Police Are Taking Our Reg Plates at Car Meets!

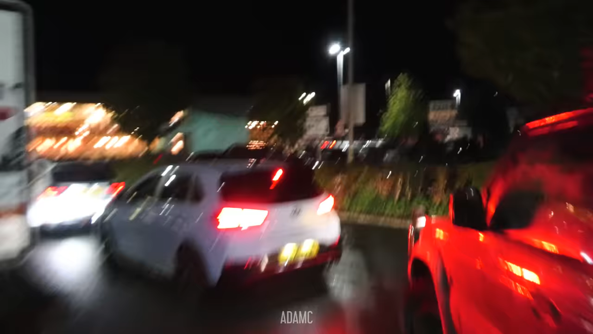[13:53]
People are already crowding at the exit. I bet there is a police car in the vicinity.
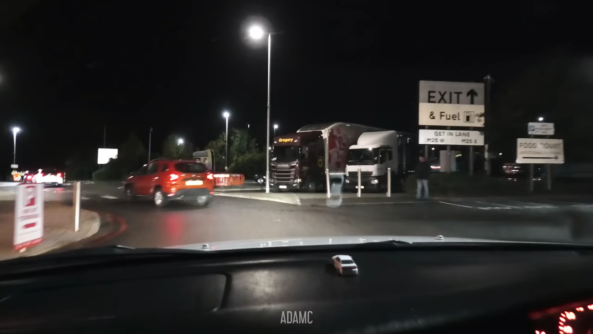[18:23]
Oh, it doesn't seem like there's anyone left. Oh no, there's that guy in the high viz. That guy in the high viz. The police car is just there.